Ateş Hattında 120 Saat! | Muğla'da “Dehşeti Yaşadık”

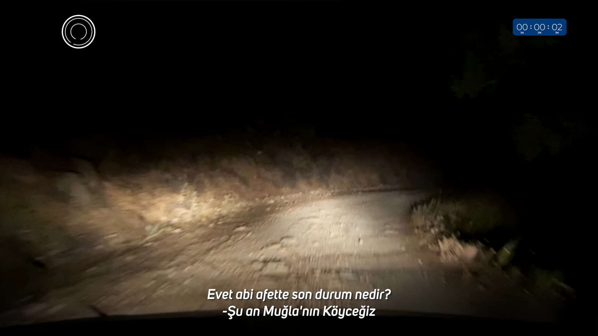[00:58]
Şu an Muğla'nın köyceğiz ilçesinde. Pınar mahallesinin üst taraflarında orman yolunda ilerliyoruz.
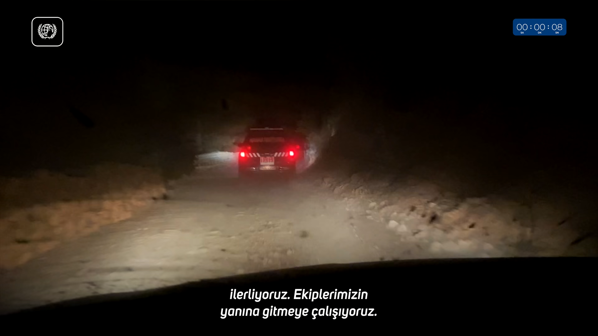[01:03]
Ekiplerimizin yanına gitmeye çalışıyoruz. Şu an sabaha karşı 5-24 saatlik periyotlarla çalışıyoruz.